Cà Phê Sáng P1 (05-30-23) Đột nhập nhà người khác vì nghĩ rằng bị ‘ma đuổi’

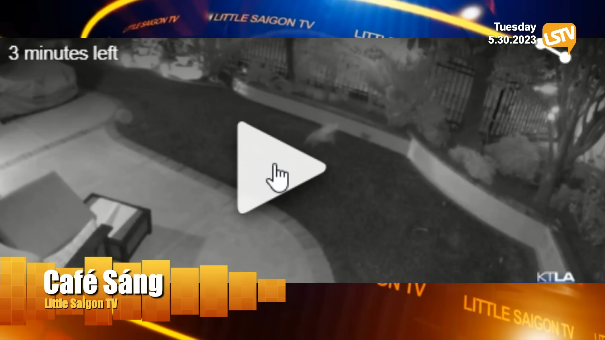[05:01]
Con, con, con, con, tôi không biết gọi là con gì nữa. Con trồn hả? Hay là con cáo hả? Cáo rừng núi gì đó. Đã rượt theo một chú chó và gọi là anh em với con chó này. Nó cánh vô con chó được rồi. Nó đang tha con chó đi, nó tính ăn thịt rồi. Nhưng mà chú chó này rượt theo con cáo đó đó.
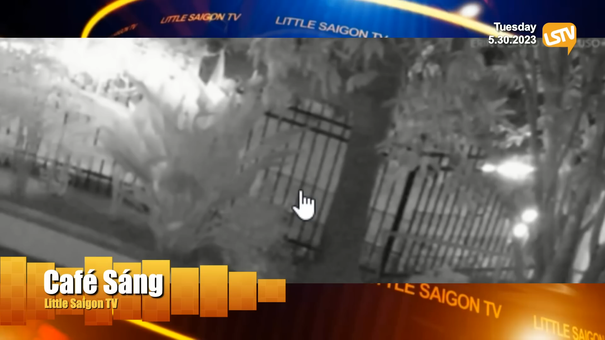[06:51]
Tôi biết là nó cũng dữ dằn lắm chứ không phải hiền đâu. Mà thật ra con chó này nó hiền lắm ha. Con chó nhỏ xíu này nè, màu trắng này nè. Nó rụt theo con cáo. Nó rụt mà con kia phải bỏ con chó nhỏ ra. Không có tha đi nữa. Thì đó là cái chuyện về động vật.